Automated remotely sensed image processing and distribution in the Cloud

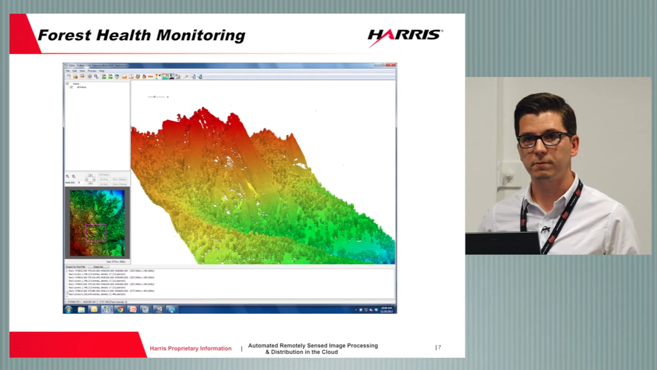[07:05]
areas that are in risk of burning so you can see with LiDAR it's a 3D mapping tool so we get these really fine resolution 3D maps and with Envy LiDAR our LiDAR module what we can actually do is extract where some of those features are we can classify that whole LiDAR point cloud all of those points to identify things like trees, power lines, buildings so it's really quite powerful and we see that used quite a lot with some of our Scandinavian customers where they have large regions where they have power lines where they're interested in where there's vegetation encroaching on those lines but they might be quite remote so
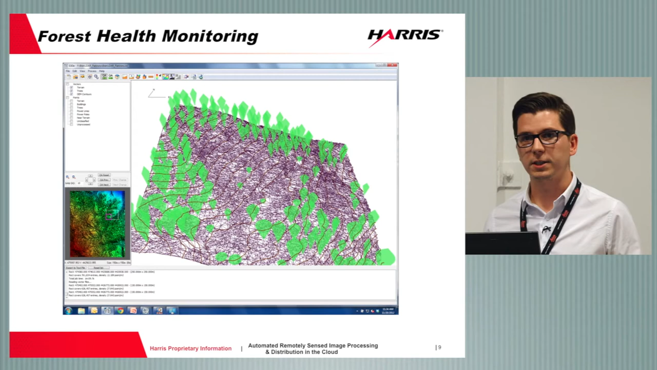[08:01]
also of course because the LiDAR is monitoring the surface as well so we can extract these digital elevation models and that was really the interest for the US Forestry Commission in this case that what they're interested in is where about what was the surface model like they wanted to extract a DEM of this area to identify where there were areas where the fire would just spread uphill